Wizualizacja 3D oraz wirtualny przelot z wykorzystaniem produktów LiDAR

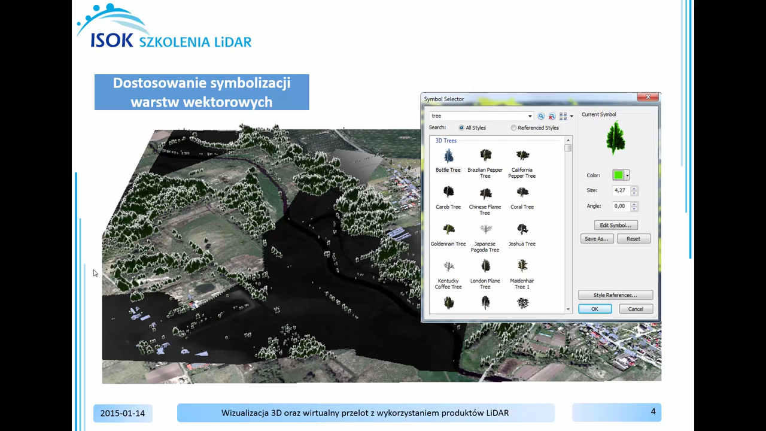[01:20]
Warstwy wektorowe, z którymi będziemy pracować, to pojedyncze drzewa, jak również dachy budynków. Są to warstwy, które zostały wygenerowane w oparciu o dany LIDAR w oprogramowaniu NVLIDAR.
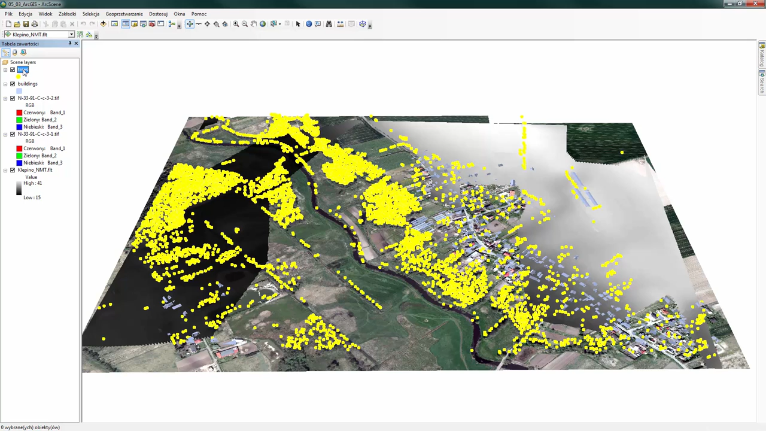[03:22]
Aby zmienić symbolizację warstwy drzewa, otwórzmy właściwości warstwy drzewa. W tabeli zawartości zaznaczmy warstwę trees, a następnie prawym przyciskiem myszy otwórzmy właściwości warstwy trees, czyli właściwości warstwy tematycznej. W oknie właściwości warstwy tematycznej przejdźmy do zakładki symbolizacja. W tej właśnie zakładce możemy dostosowywać, zmieniać symbol reprezentujący obiekty w danej warstwie. Obiekt, który reprezentuje teraz drzewa, to żółty punkt.
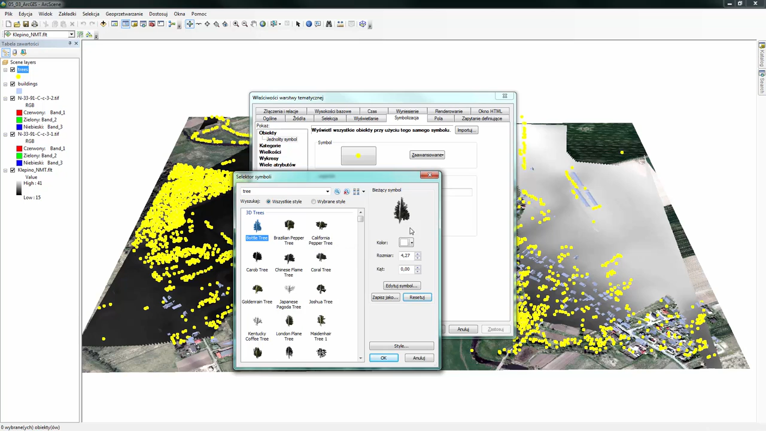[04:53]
Do dzisiejszego stworzenia wizualizacji wykorzystamy symbol dla drzew bottle tree. Kolor tych drzew możemy zmienić, wybierając z tabeli kolorów, na przykład kolor zielony. I następnie kliknijmy OK, aby zatwierdzić ten symbol. Ponadto drzewa, które zostały wygenerowane w oprogramowaniu Envilider, posiadają swój atrybut wysokość oraz rozpiętość korony drzew. Znając atrybut wysokości każdego drzewa, możemy je zasymbolizować, właściwie zwizualizować po rzeczywistej wartości wysokości tego drzewa.
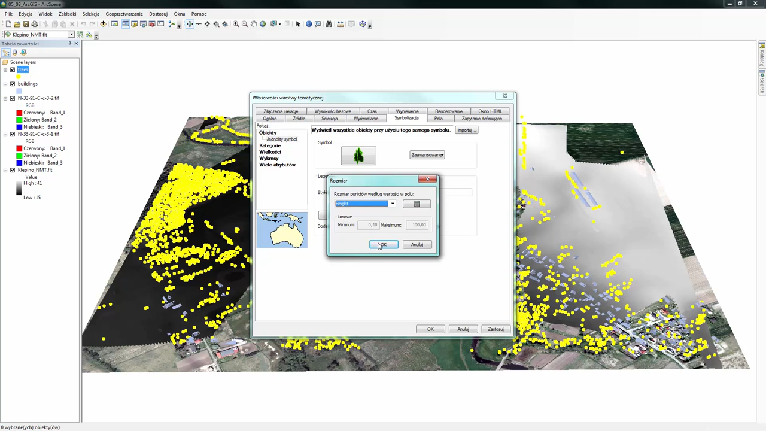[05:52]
W oknie Rozmiar podczytamy teraz wartości wysokości każdego drzewa z tabeli atrybutów. W tabeli atrybutów wartości wysokości znajdują się w kolumnie Height, czyli wysokość. Wybierzmy Height, następnie kliknijmy OK, aby zastosować tą wartość. Kliknijmy Zastosuj i następnie OK i po chwili zobaczymy,
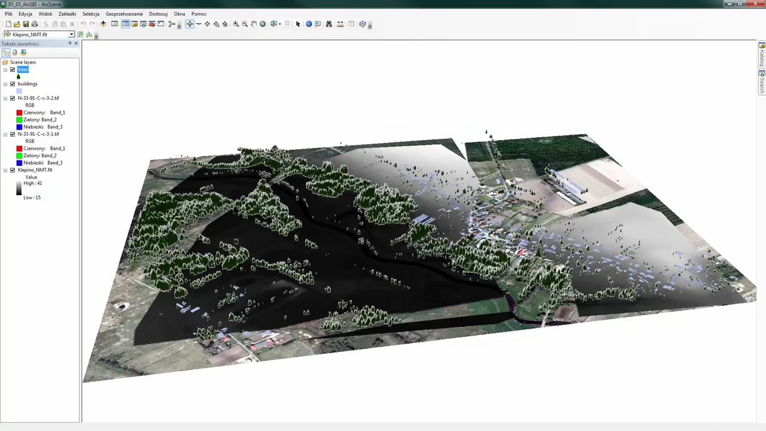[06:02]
że żółte punkty zostały teraz zamienione na symbole trójwymiarowe drzew. W ten sposób zmieniliśmy symbolizację drzew. Przejdziemy teraz do zmiany symbolizacji kolejnej warstwy wektorowej,
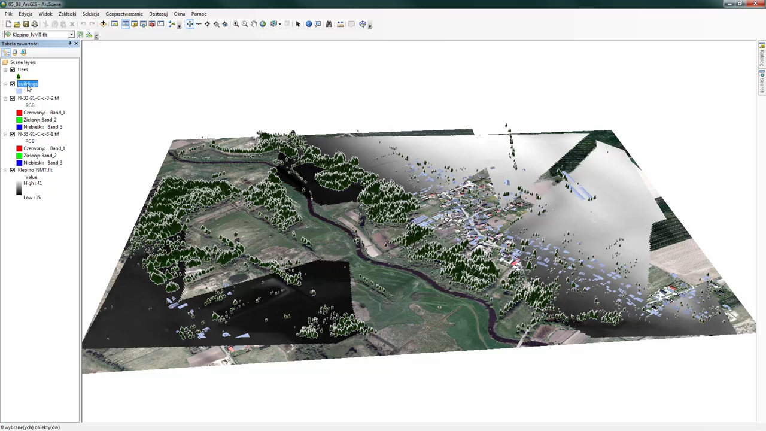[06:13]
jaką jest warstwa Buildings, czyli warstwa Budynki, a właściwie warstwa reprezentująca dachy budynków. Gdy przybliżymy się do sceny,
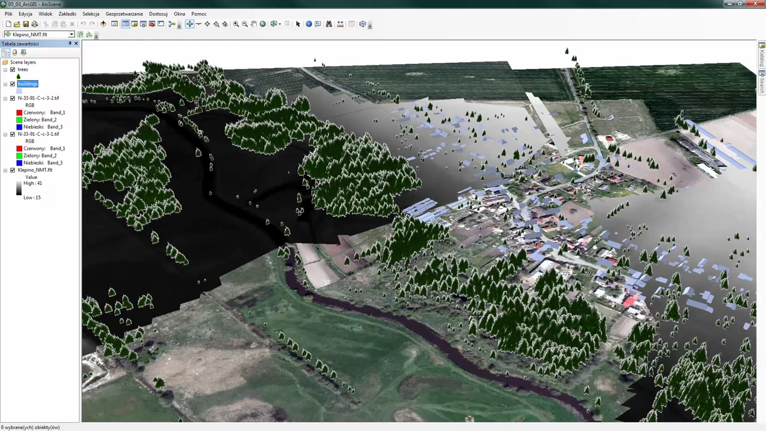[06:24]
zobaczymy, że wyświetlone są tutaj dachy budynków. Jest to Shape Z, Shape, który posiada wartość Z, czyli wartość wysokości. Żeby zmienić symbolizację warstwy dachów, otwórzmy właściwości tej warstwy, czyli prawym przyciskiem myszy właściwości warstwy tematycznej i z zakładki Symbolizacja kliknijmy Symbol.
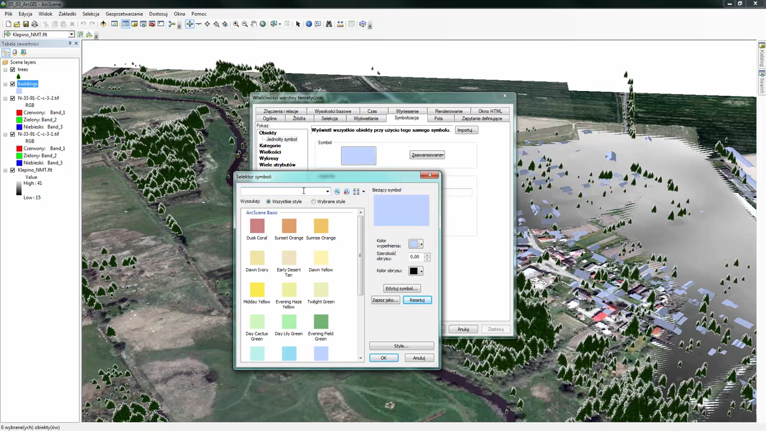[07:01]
Teraz dachy wszystkie wyglądają tak samo, reprezentowane są przez niebieski poligon. A my w całej bazie symboli postaramy się wyszukać symbolu, który będzie reprezentował dach. A więc w polu wyszukiwania wpiszmy Roof i kliknijmy Enter. Po chwili otrzymamy dwa symbole, które reprezentują dach. Wybierzmy pierwszy symbol Slate Roof i również ten dach
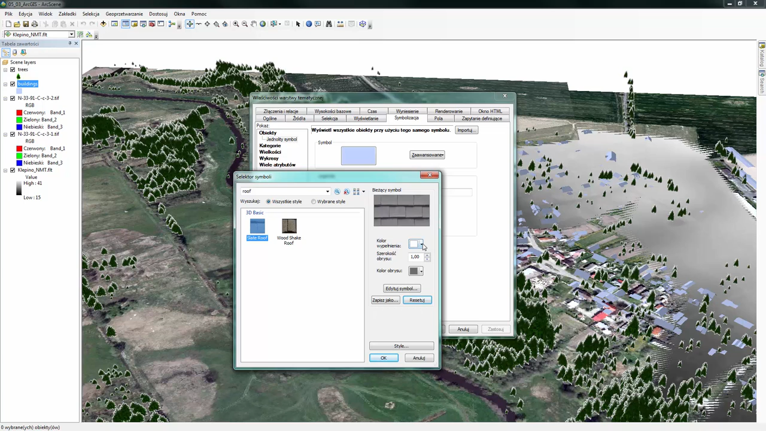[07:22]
możemy pokolorować na przykład na czerwono. kliknijmy OK, kliknijmy również OK we właściwościach warstwy tematycznej
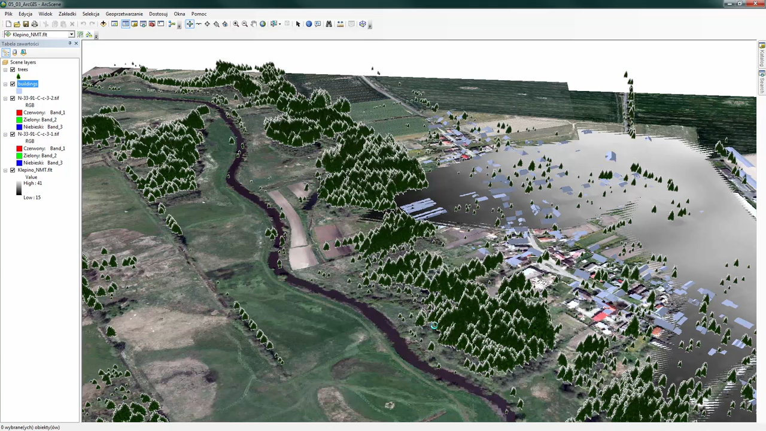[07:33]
i wszystkie dachy zostaną teraz zmienione z niebieskich na czerwone. W ten sposób dokonaliśmy zmiany symbolizacji dwóch warstw wektorowych. Następnie zajmiemy się warstwami rastrowymi. W tabeli zawartości wyłączmy warstwę wektorową drzewa,
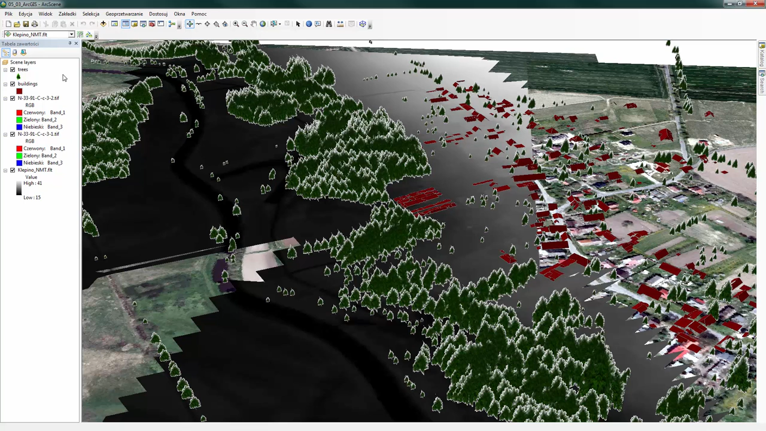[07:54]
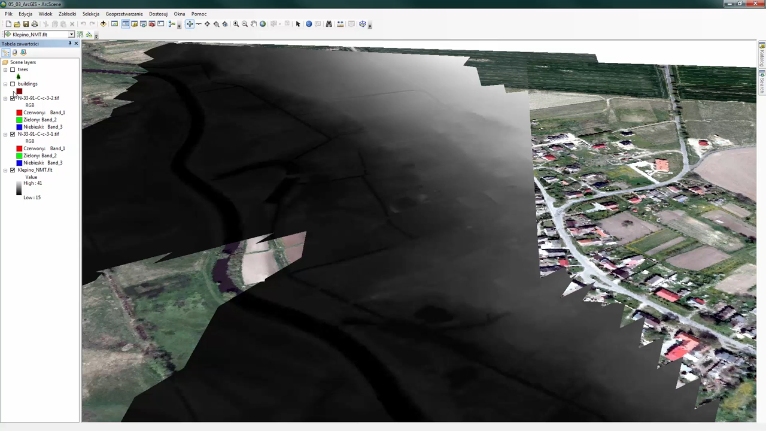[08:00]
jak również budynki i wyłączmy widoczność warstwy rastrowej, czyli dwóch ortofodoma. Pozostawmy jedynie włączony numeryczny model terenu.
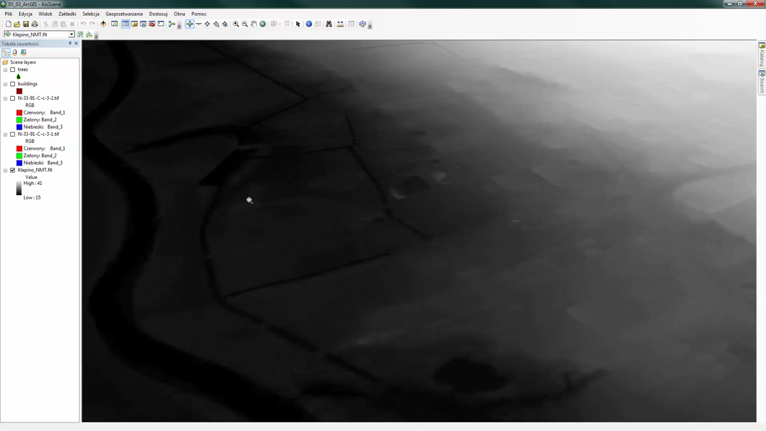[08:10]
Numeryczny model terenu, który teraz widzimy, możemy również dostosować. Możemy między innymi zastosować efekt cieniowanej rzeźby terenu na numerycznym modelu terenu. W takim razie przejdźmy do właściwości warstwy. Zaznaczmy tę warstwę na liście i prawym przyciskiem myszy otwórzmy właściwości warstwy tematycznej.
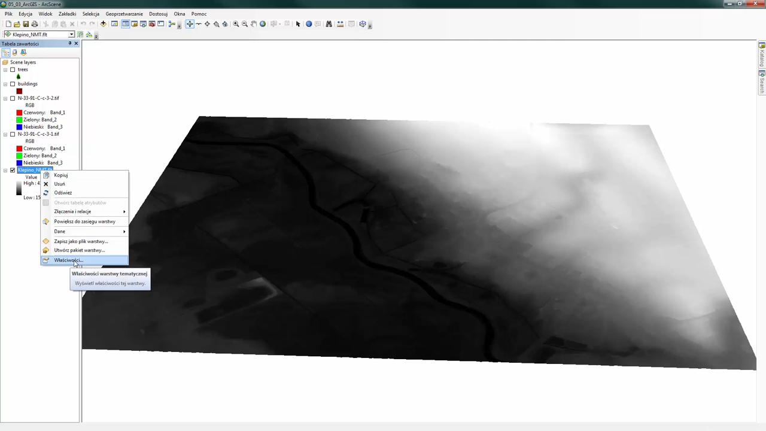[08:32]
W zakładce symbolizacja w oknie właściwości warstwy tematycznej możemy użyć efektu cieniowania zboczy.
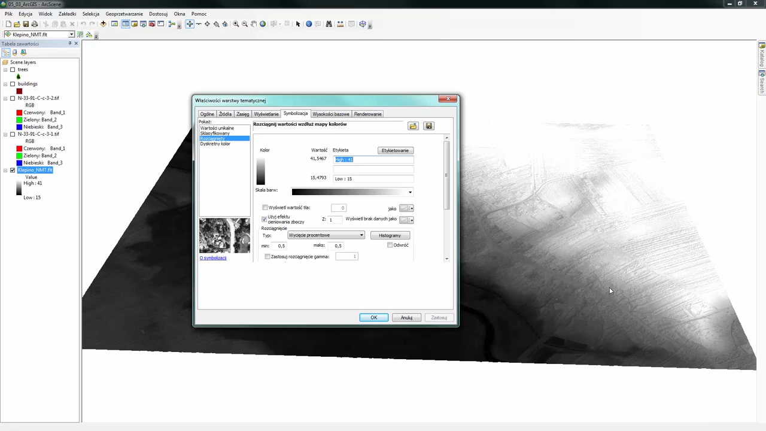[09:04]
zastosowany efekt cieniowanej rzeźby terenu. Ponadto musimy tutaj dokonać jeszcze jednego procesu. Musimy ustawić wysokość bazową numerycznego modelu terenu.
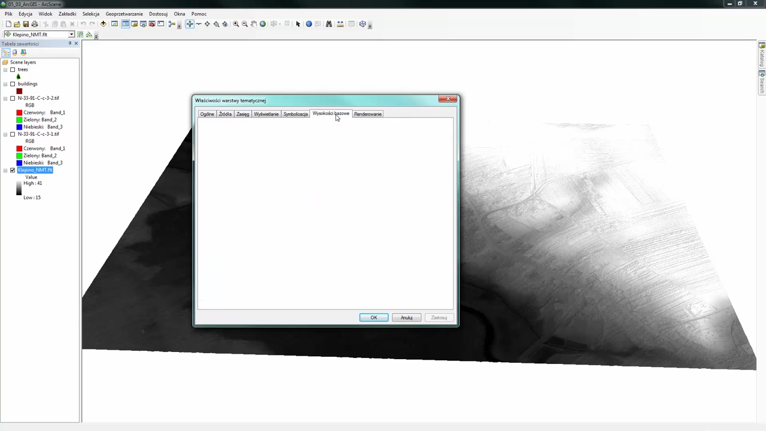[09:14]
Przejdźmy do zakładki wysokości bazowej. W tej zakładce możemy ustawić wysokość z powierzchni. Korzystamy teraz z wartości wysokości, które zapisane są w numerycznym modelu terenu. Czyli tutaj w pierwszej części wysokość z powierzchni zaznaczmy opcję udrapowane na żądanej powierzchni. W tym przypadku wartości wysokości będziemy podczytywać z rzeczywistych wartości numerycznego modelu terenu.